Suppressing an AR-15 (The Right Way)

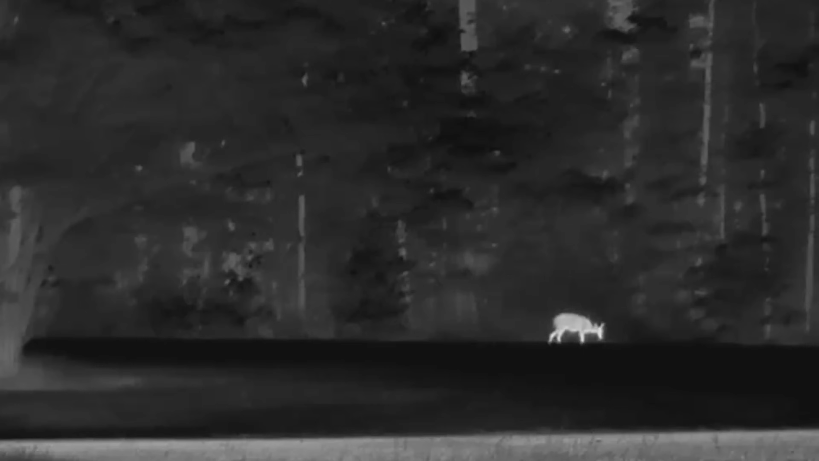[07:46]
This particular device is their Harrier 480 binocular, and I was actually kind of blown away by this thing.
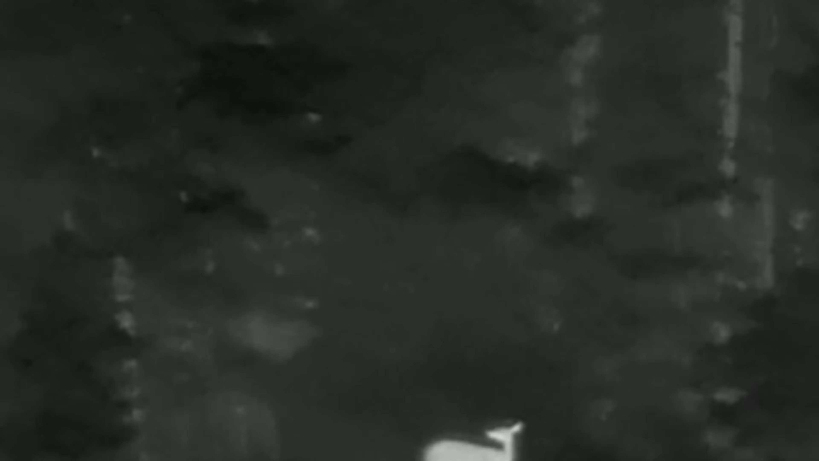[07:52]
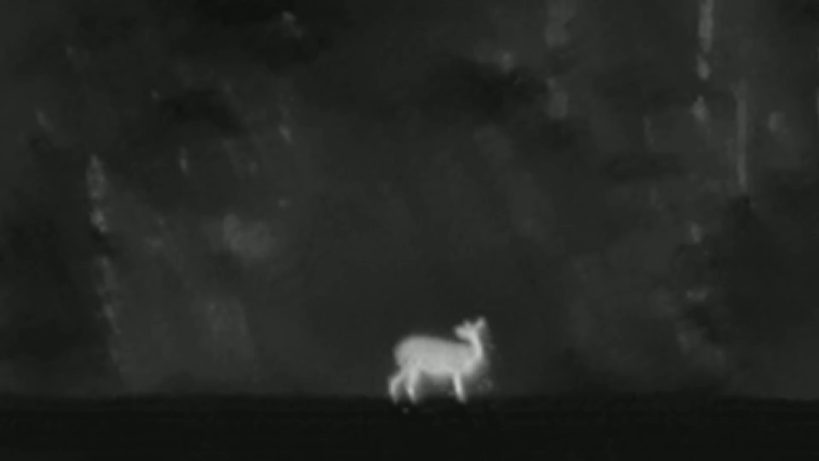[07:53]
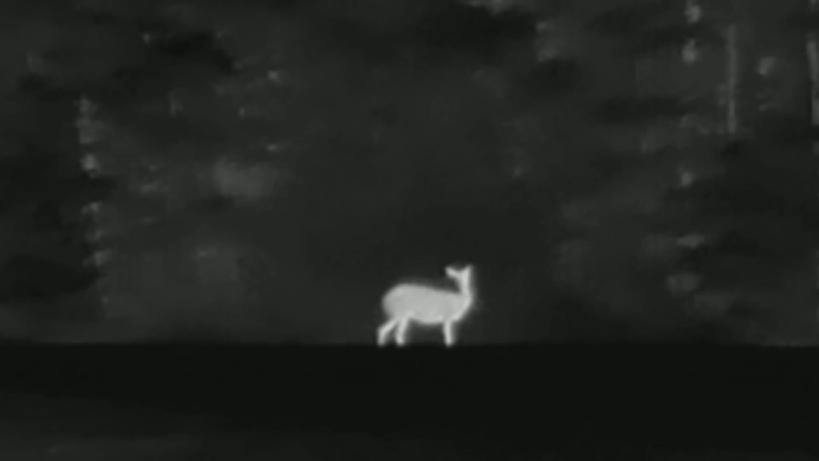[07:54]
This isn't really a tactical-style binocular since it is quite large,
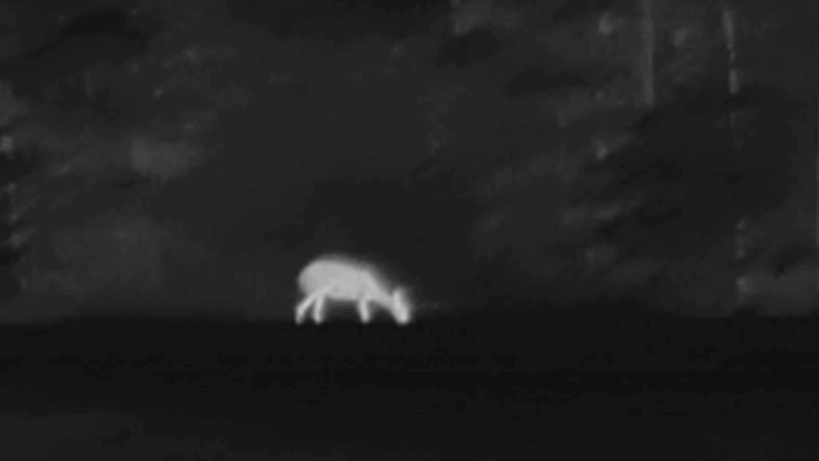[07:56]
but still, it will fit inside of a large GP pouch like you see right here on this plate carrier.
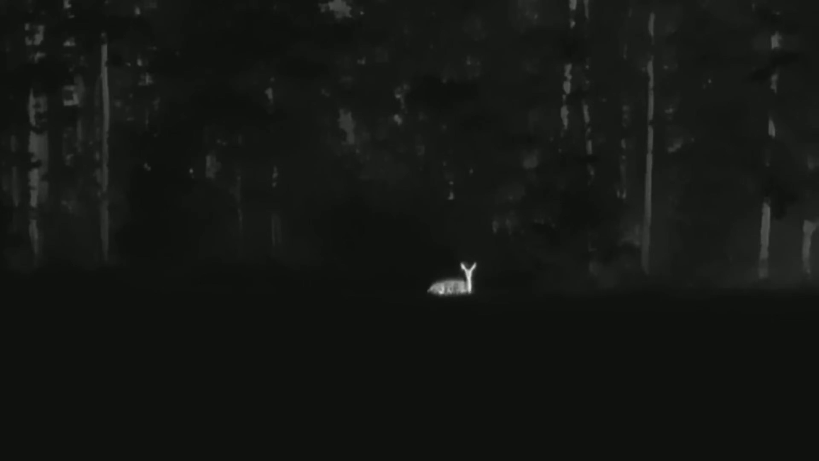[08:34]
This thing has quite excellent zoom, has a bunch of different vision modes as well. Black hot, white hot, red hot, all the ones that you would expect out of a quality thermal.
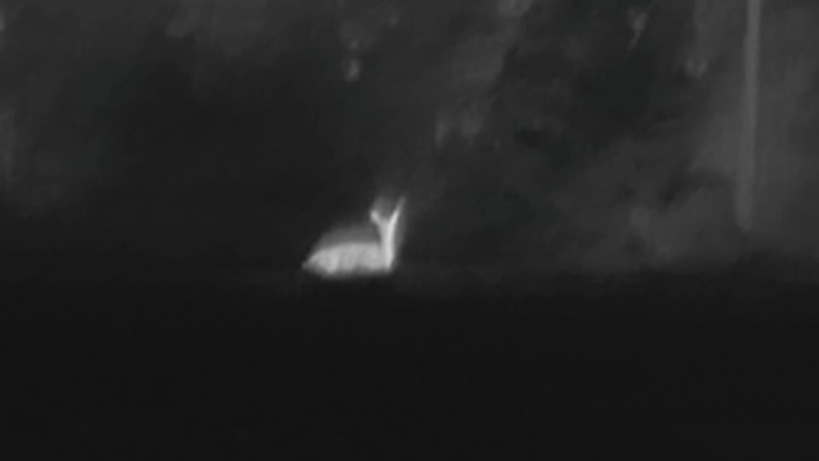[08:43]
It also has really good recording capabilities, which is how you're seeing the footage right now. I think this thing would be great while at your patrol base or an OP and you're scanning an area.